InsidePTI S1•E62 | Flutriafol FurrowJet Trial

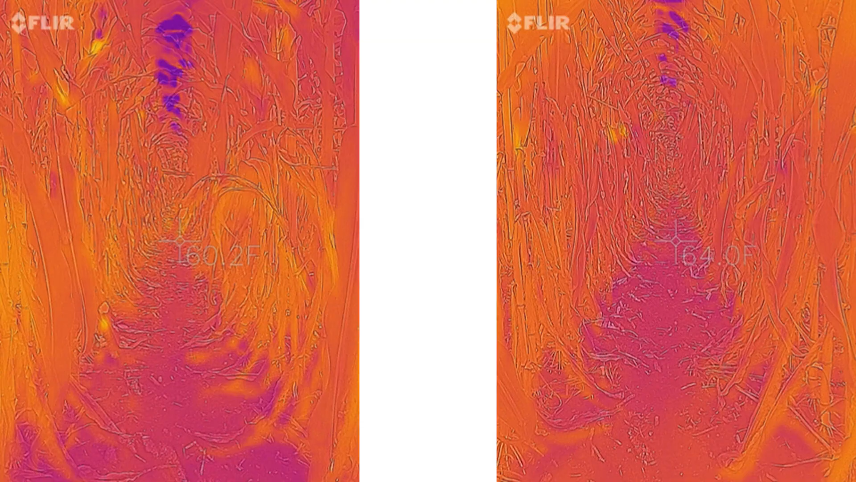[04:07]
brought here some FLIR pictures it's thermal pictures
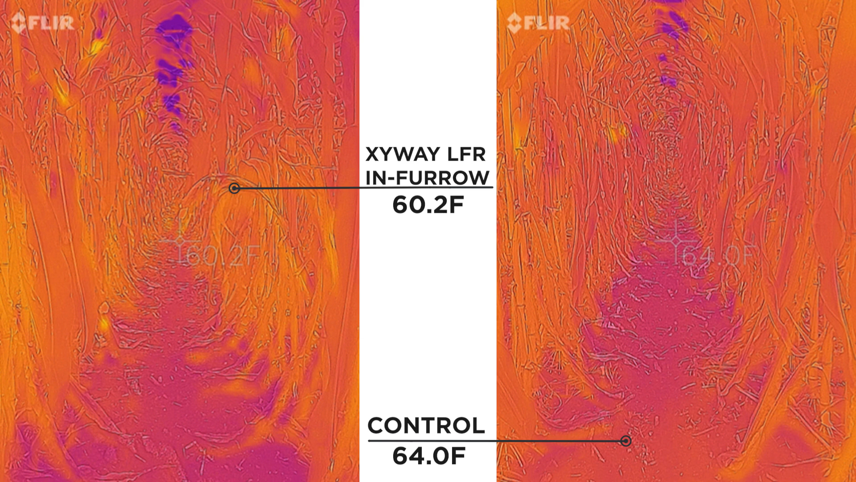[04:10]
and you can kind of see the difference we're running about four degrees difference where we've got the ziway LFR applied in the field so I don't know whether four or four degrees will make a huge difference up in yield or not but it is keeping it cooler because of all the increased vegetation